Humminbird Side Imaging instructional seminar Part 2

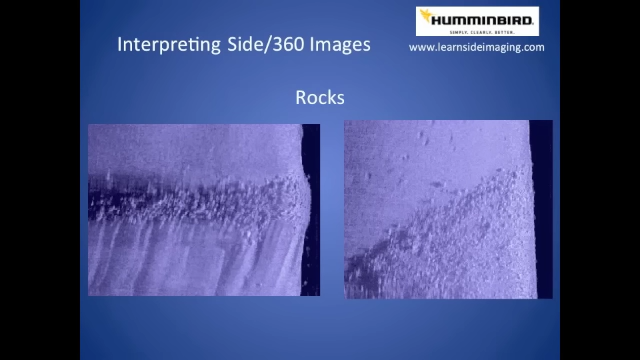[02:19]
There's virtually no interpretation associated with figuring out what a rock is.
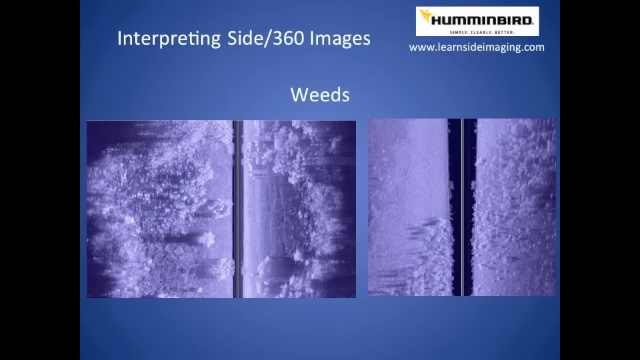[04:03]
I always think about weeds looking like little patches of cauliflower or broccoli. They have that kind of uneven, mottled appearance.
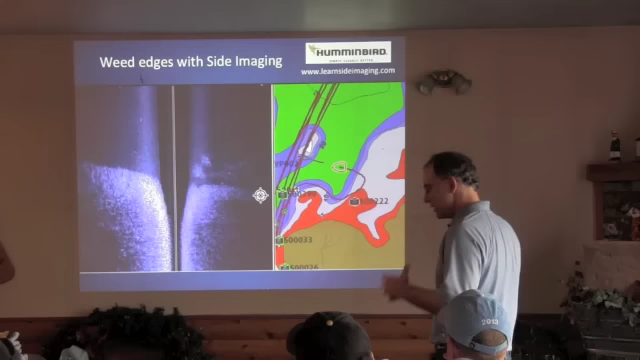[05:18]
So, of course, it's very common at this time of the year, while we still have relatively distinct weed beds out here, to fish inside and outside weed edges of the, back in the weedy bays.
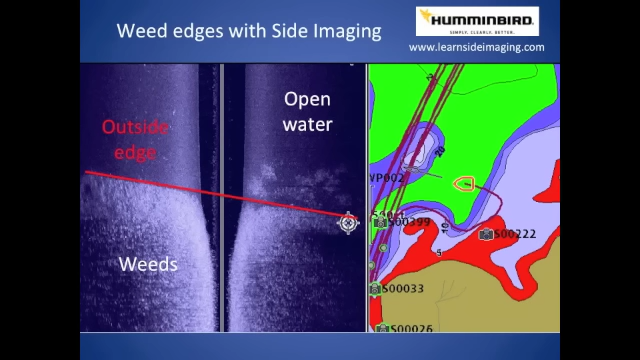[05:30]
So, what I have here is a section of water that is full of weeds.
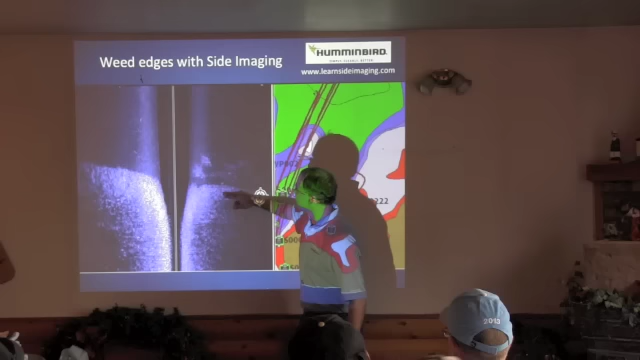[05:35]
Those weeds are in relatively shallow water and they're separated from dark, from this soft bottom, dark, open water area.
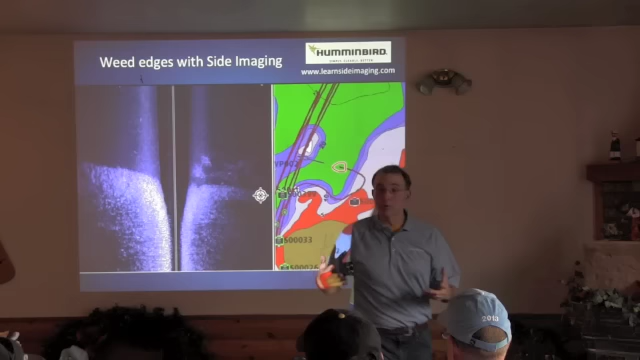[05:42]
Right? So, down here on the bottom, we have a whole bunch of weeds. A really thick weed bed.
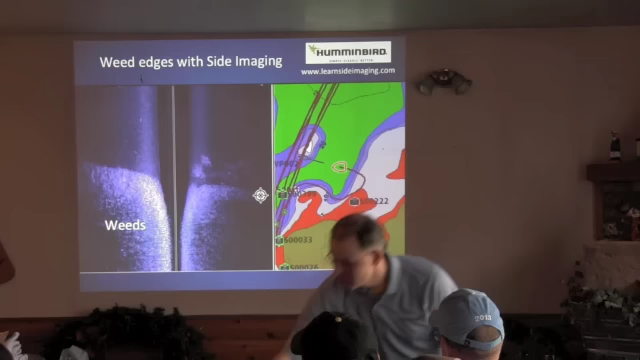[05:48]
As we go towards the top of the image, notice that all the cauliflower patch is gone.
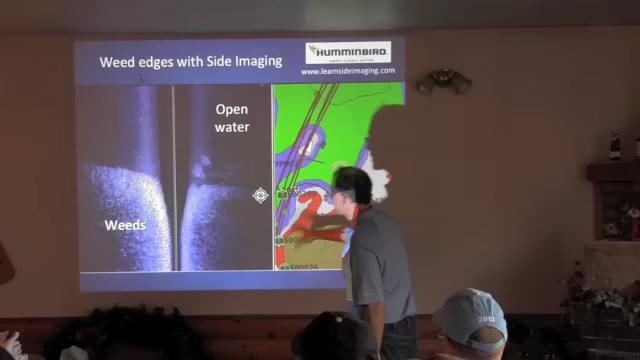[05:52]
Now, I just have plain boring bottom that's dark. Okay? So, open water, soft bottom because the bottom is so dark like that.
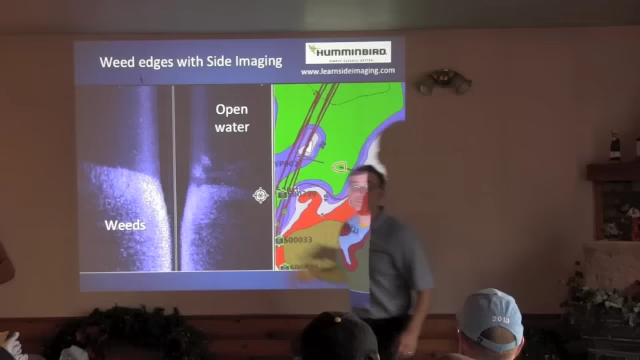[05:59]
And all along the edge,
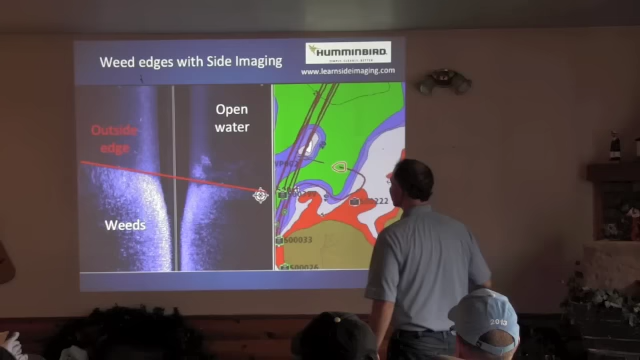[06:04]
it's very easy to determine exactly where the weeds stop growing.
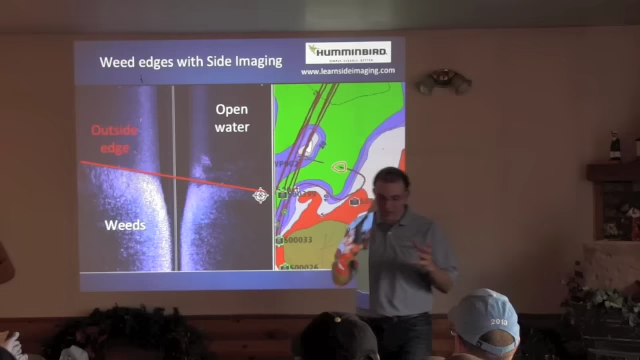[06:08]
Again, if we're trying to figure out where the outside weed edge is, we don't need to drive a serpentine pattern back and forth, dropping weight points every time our depth goes from 8 to 15 feet,
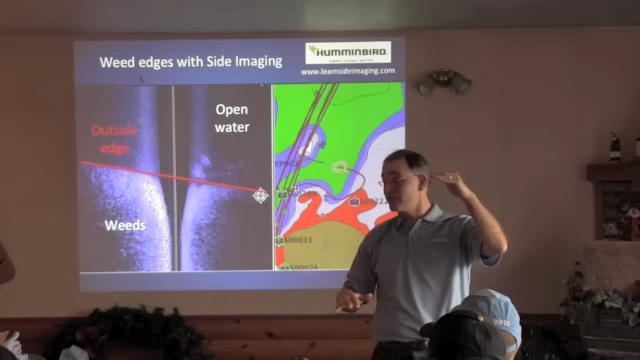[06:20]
determining where the, you know, there would be the outside edge of the weeds is.
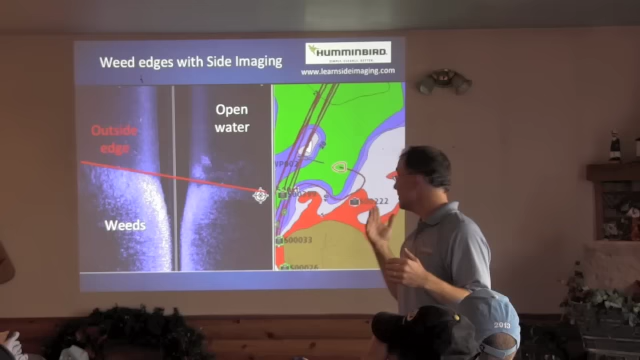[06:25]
Instead, make one pass and see exactly where the whole weed edge is, that whole outside edge.
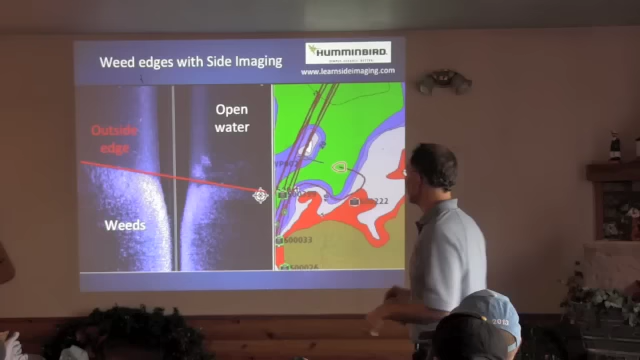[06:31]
And then, drop GPS weight points all the way around.
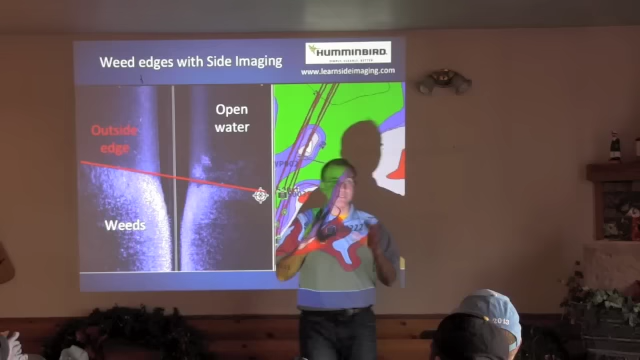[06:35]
So, now I have a perfect representation on my chart view of where that weed edge is.
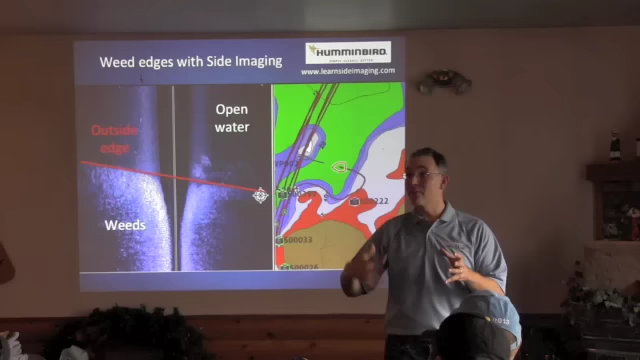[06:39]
So, I can come back and fish it with precision. Not guessing.
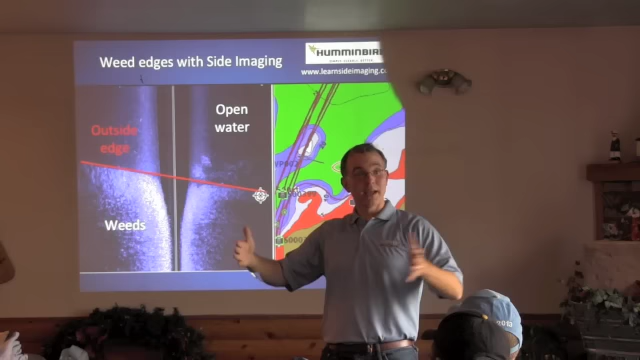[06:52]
should I be 10 feet over and now I have all of my baits exactly in the strike zone, just outside of the weeds, but not so close that I get hung up?
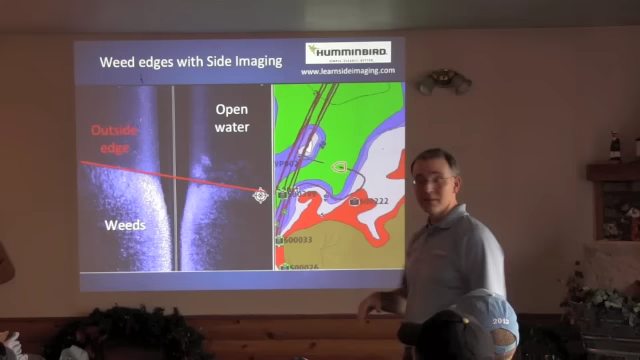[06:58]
Easy to make that sort of determination by making one pass with the side image fishing system.
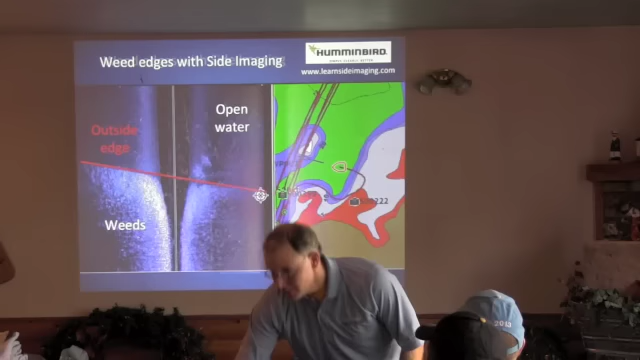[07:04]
Now, not only is the outside edge important,
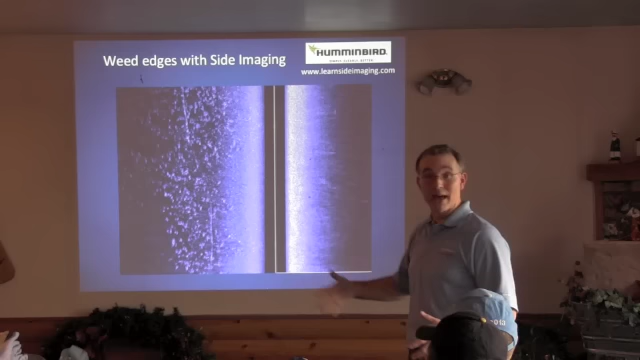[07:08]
but we also know that there are certain times of the year, and this happens to be one of them, when the inside weed edge is important as well. Here I have an image that has shoreline on this side,
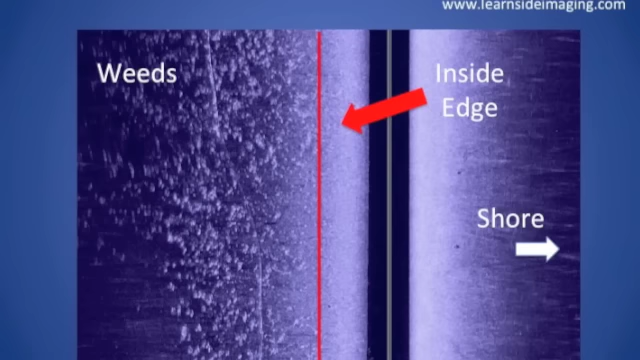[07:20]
open water between shore and our cauliflower patch, another weed bed over here, okay?